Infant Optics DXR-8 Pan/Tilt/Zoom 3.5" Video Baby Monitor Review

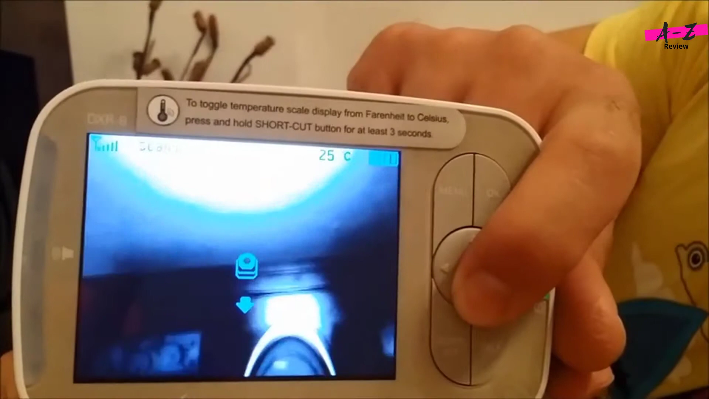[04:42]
when it moves so done doesn't disturb the baby or make him awake or something
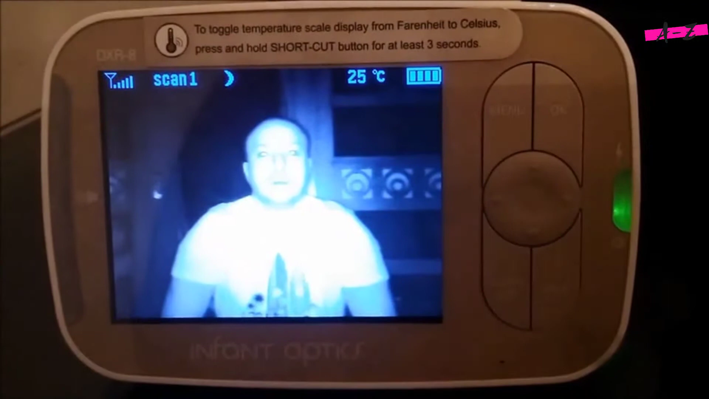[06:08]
guys this is me in the dark room and this is the
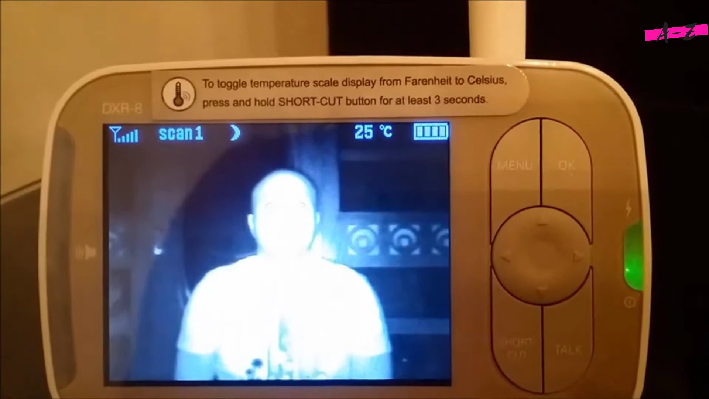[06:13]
how you see me in the dark this is the room is very dark it's got a tiny light